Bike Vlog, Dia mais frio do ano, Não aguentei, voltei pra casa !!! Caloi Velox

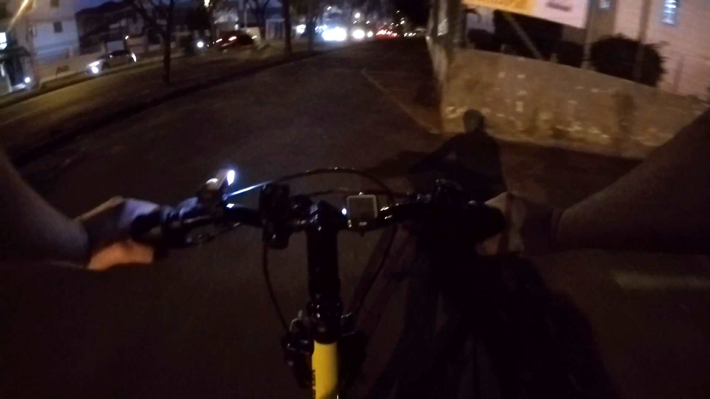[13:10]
E agora a gente vai ver. Na rua, sim, eu só uso ele piscando o dianteiro. De trás, sempre piscando. E aí, quando precisar iluminar, aí eu desligo o flash e ligo ele normal. Ai.
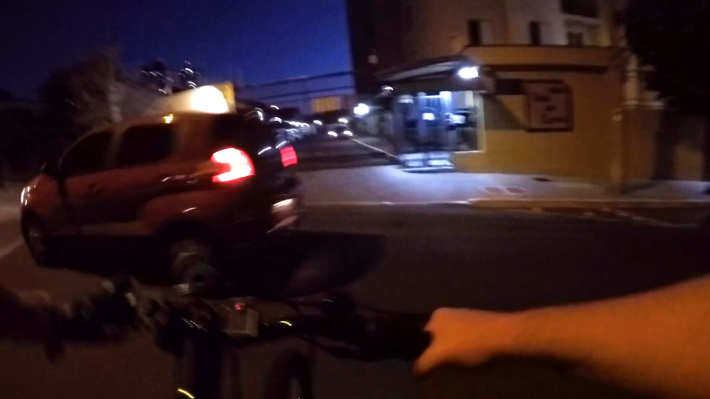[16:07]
A avenida é perigosa. Entrar direito para evitar problema. Aquela tinha muito movimento, essa pouca.
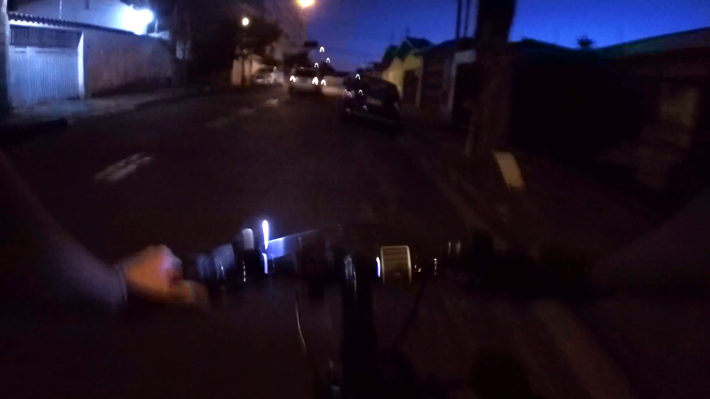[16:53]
Você é louco. Não tem movimento, é um prato cheio. Aqui também é lugar perigoso, muito carro. Voltamos em uma avenida movimentada. Aqui passa muito carro, tem que tomar muito cuidado.
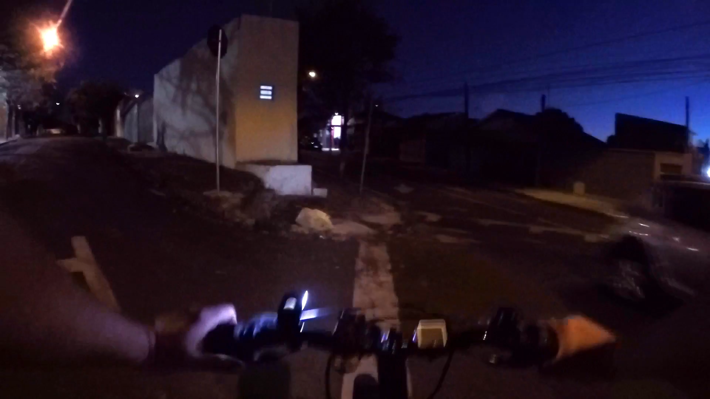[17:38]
E aqui realmente eu preciso da lanterna. Pra quê? Desviar de bosta de cachorro.